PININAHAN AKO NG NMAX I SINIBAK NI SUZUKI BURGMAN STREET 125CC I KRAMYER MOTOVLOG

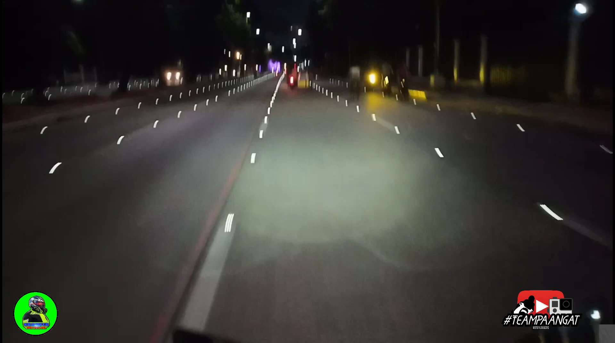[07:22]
Makita nyo rin ang kagandaan ngayon ng Maynila, di ba?
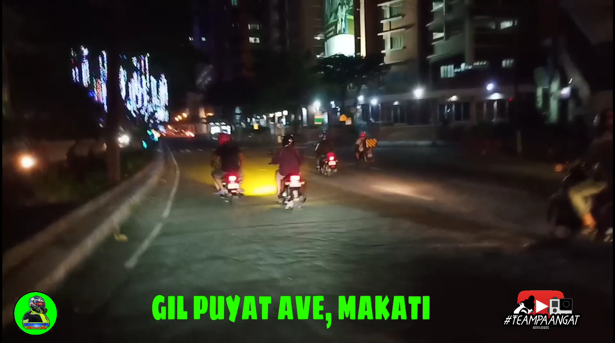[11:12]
Ayan, makikita nyo guys ha, Christmas light dito sa may El Puyat Avenue. Ayan, magandang view. Diba, makikita nyo.
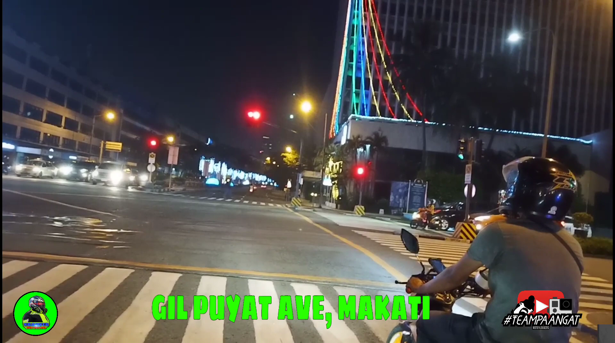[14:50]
Pa-BGC naman tayo. Ayan, makikita niyo mga ilaw-ilaw guys, oh. Ganda. One eternity. eternity later.
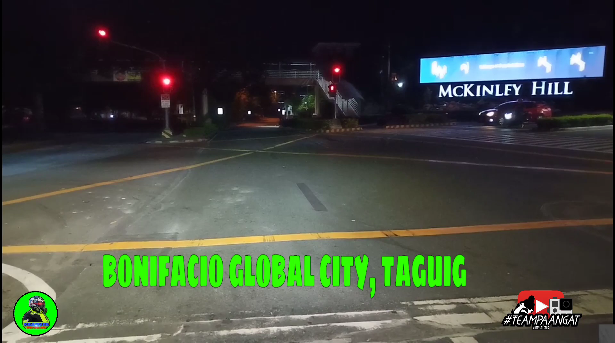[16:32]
Ayan, dito tayo sa Makinlihim. So dito na tatapusin yung ating video.